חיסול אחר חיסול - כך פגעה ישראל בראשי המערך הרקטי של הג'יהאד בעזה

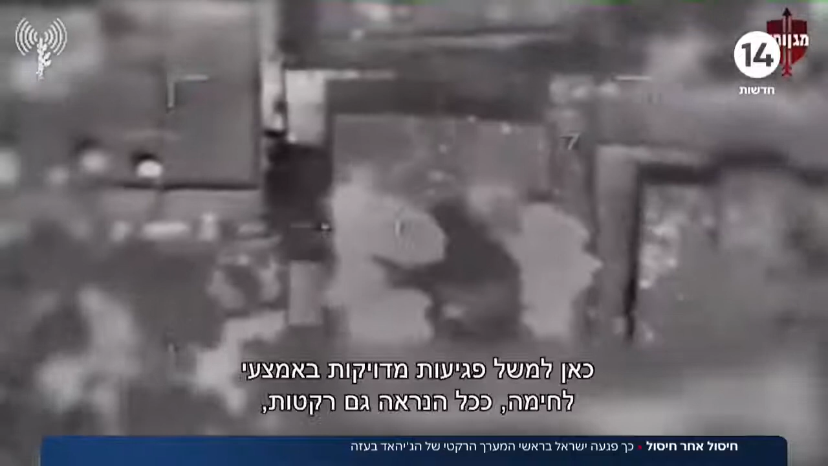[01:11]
כאן למשל פגיעות מדויקות באמצעי לחימה, ככל הנראה גם רקטות, אכן הפיצוצים האזים שאתם רואים בצילומים מהאוויר, וכך זה נמשך לאורך כל היום.